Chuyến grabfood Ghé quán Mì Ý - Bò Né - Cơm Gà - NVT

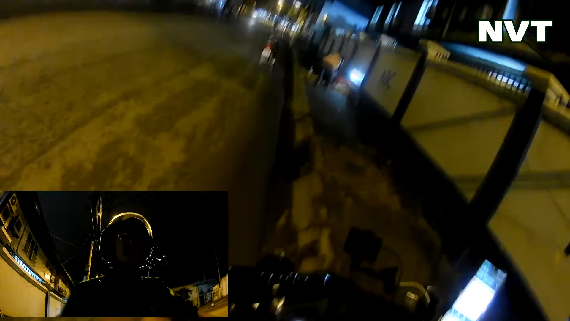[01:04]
Cái quán này nó nằm trong cái hẻm
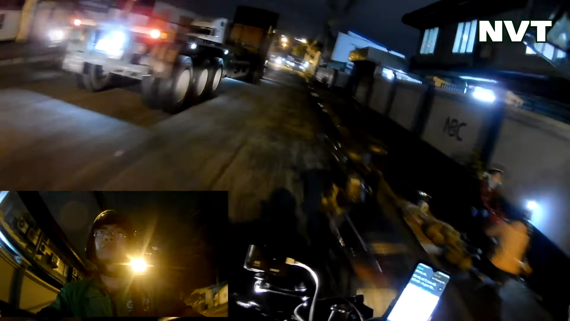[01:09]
Má giao cái hàng này vô trong cảng, vừa mới giao cái đơn trước đây là vô trong cảng
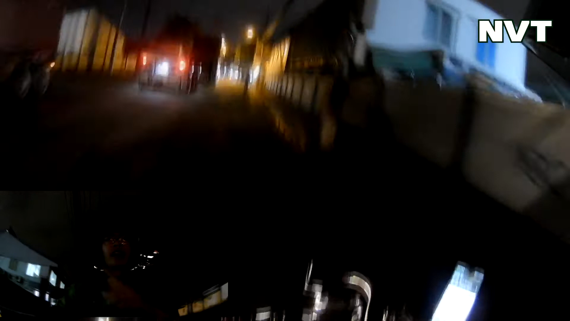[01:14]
Xe container, các bạn thấy không?
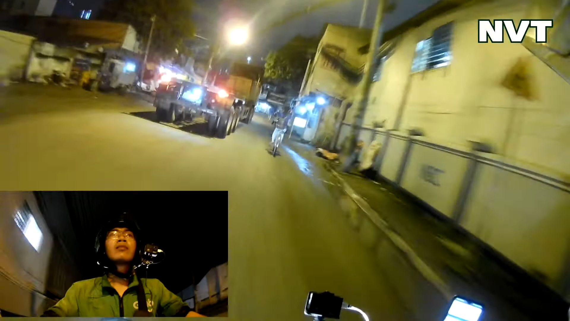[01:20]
Các bạn nào chưa thấy container là giờ được thấy nha Nó dài cỡ đó Thấy cái chiếc xe này là nó đi sâu đó Hoặc là
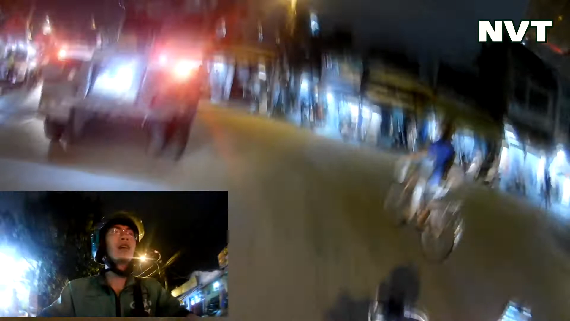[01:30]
né nó ra nha Tại nó dài quá, nó đâu có thấy đâu Đâu thấy được
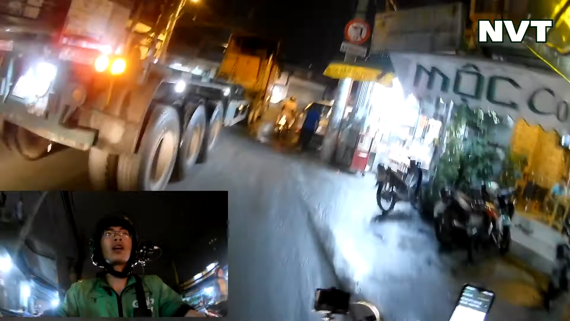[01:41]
Rất là nguy hiểm, chủ này là nó từ xương ra vô nè Xe từ xương ra vô nè Thấy không? Dài ghê không?